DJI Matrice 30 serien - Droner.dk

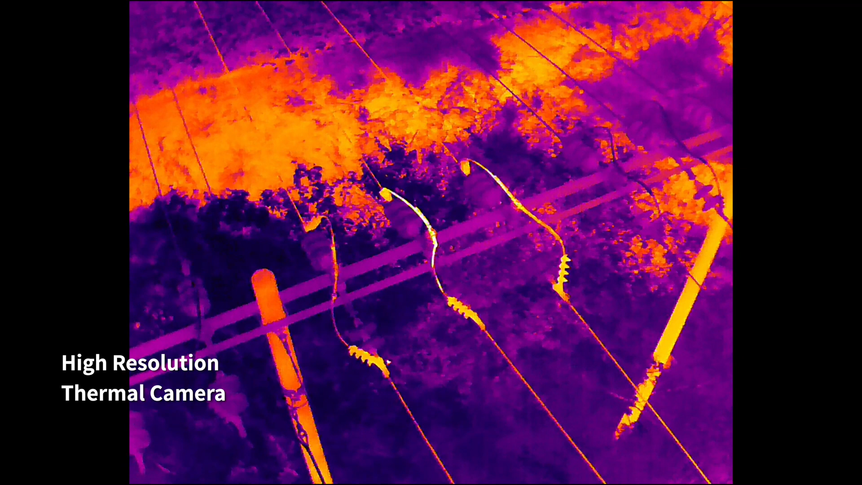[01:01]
high resolution thermal camera efficiently reveals heat sources when
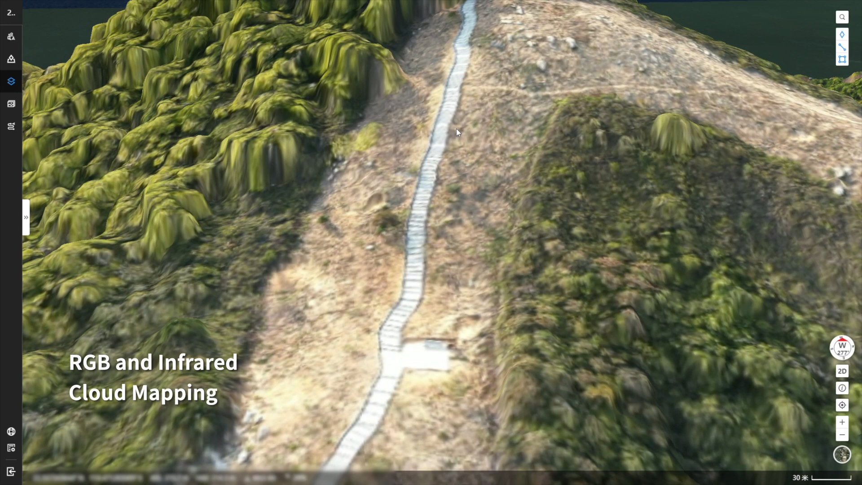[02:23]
or infrared cloud mapping gives you high resolution orthomosaics so